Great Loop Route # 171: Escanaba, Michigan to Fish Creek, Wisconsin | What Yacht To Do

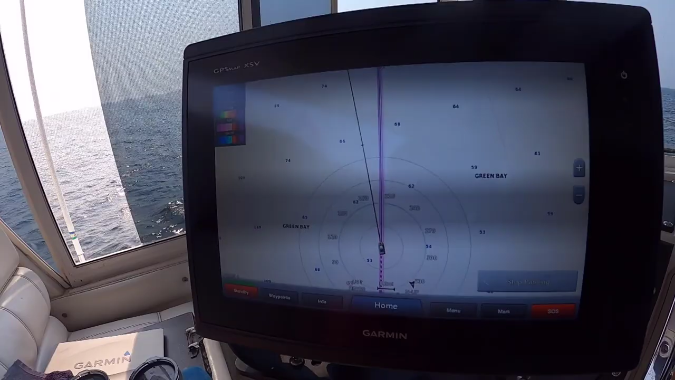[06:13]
anomalies out there but right now it's about 20 degrees off so it's kind of corrected